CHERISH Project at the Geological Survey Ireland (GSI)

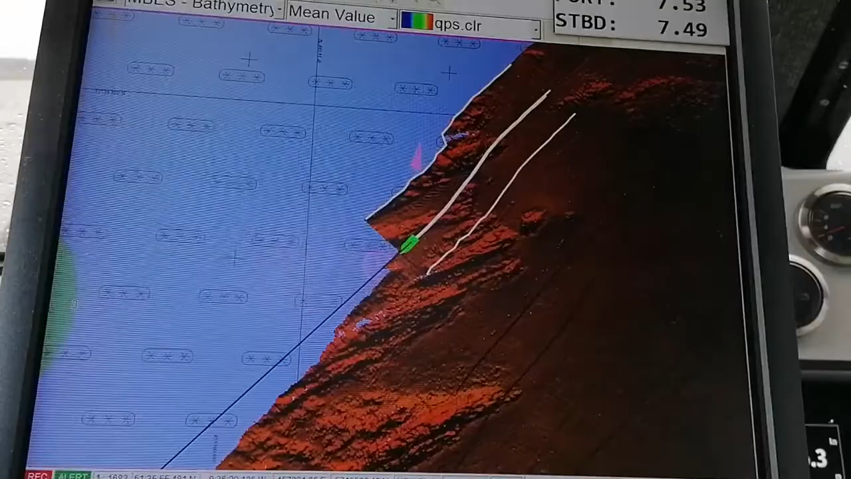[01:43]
So there's an area called the white ribbon where there's no data and because the boats can only push in so
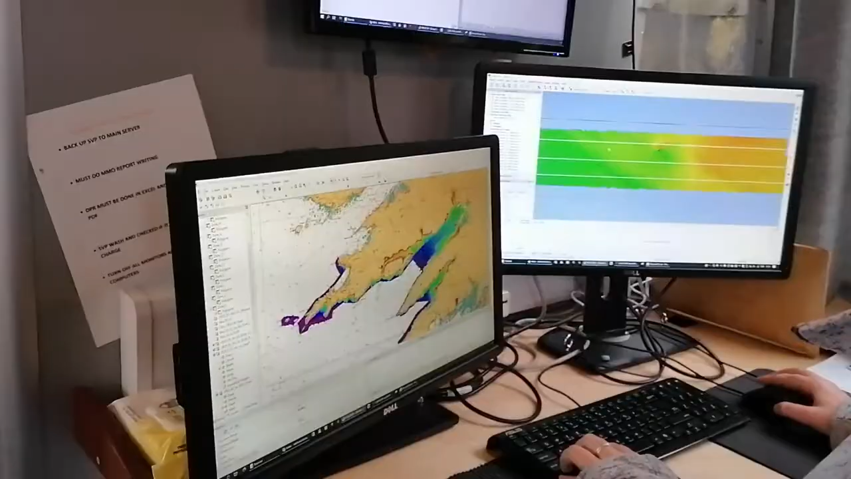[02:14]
ortho mosaic and Google tile type of type of imagery. Beneath the sea we use multi-beam sonar which
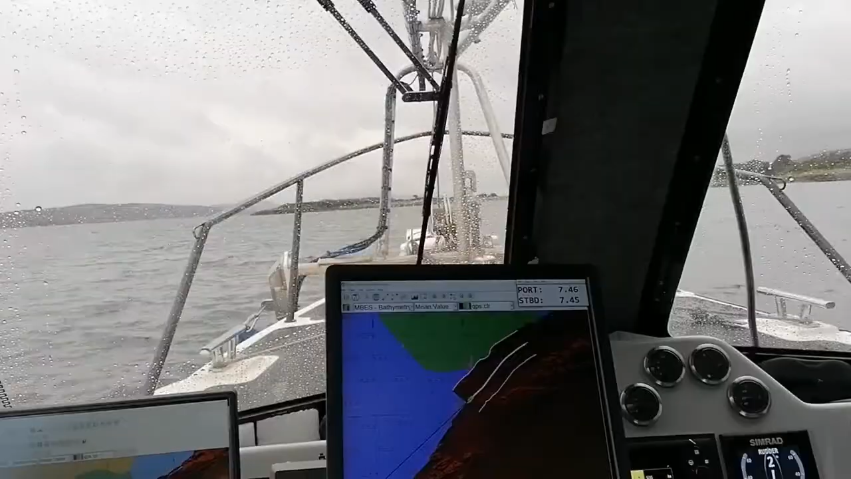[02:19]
maps the bathymetry which is the topography of the seafloor and then we try to create seamless onshore offshore maps.
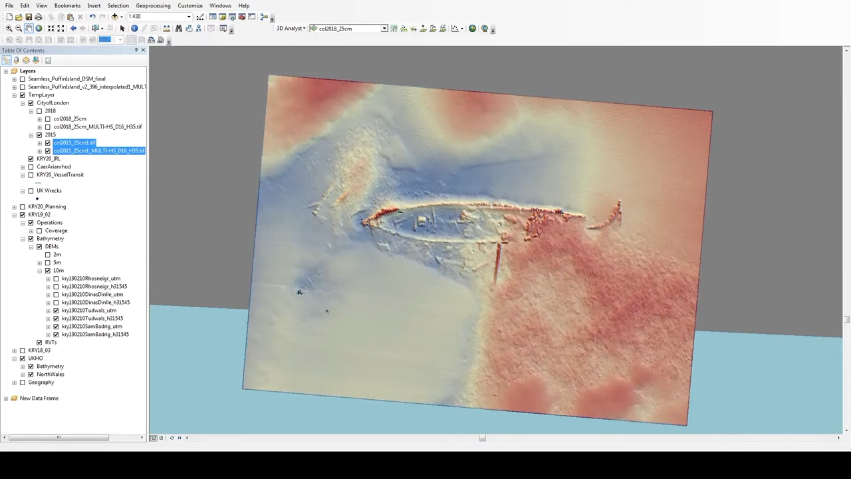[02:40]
change over time by running it through point
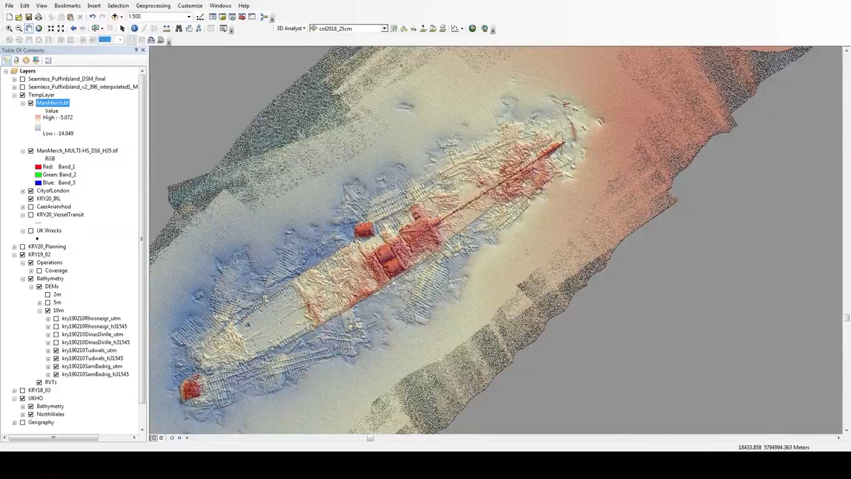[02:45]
cloud comparison software to assess how shipwrecks are breaking down and decaying over time.